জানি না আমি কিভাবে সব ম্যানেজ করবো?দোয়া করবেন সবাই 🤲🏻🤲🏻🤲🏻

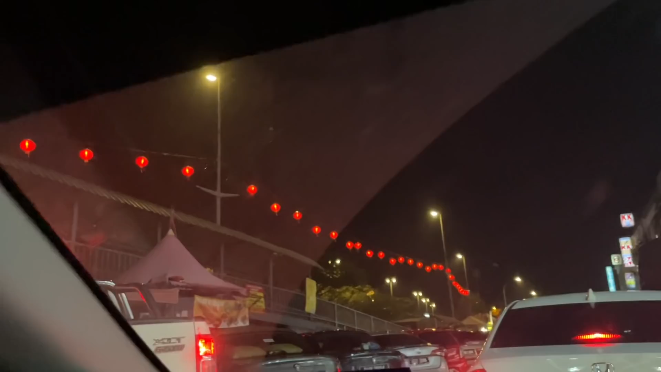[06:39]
তো এই জায়গায় দেখুন কি সুন্দর করে সাজানো হয়েছে, এটা একটা ফ্লাইওভার
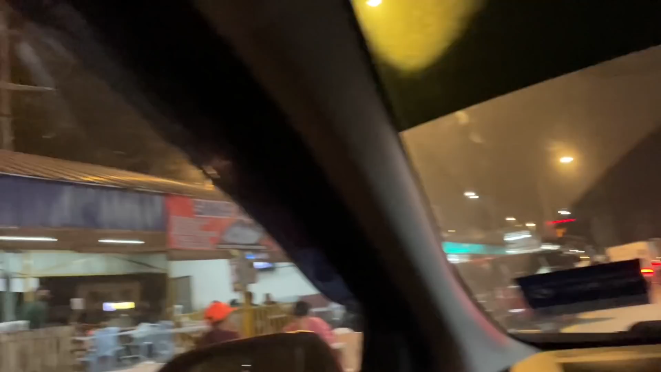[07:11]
আর এখানে আজকে অনেক বেশি গাড়ির রাশ আর কি, মানে রাস্তা পার হতে সমস্যা হচ্ছে। আমি ইয়ে খাবো, অ্যাপেল আর সম্বই খাবো।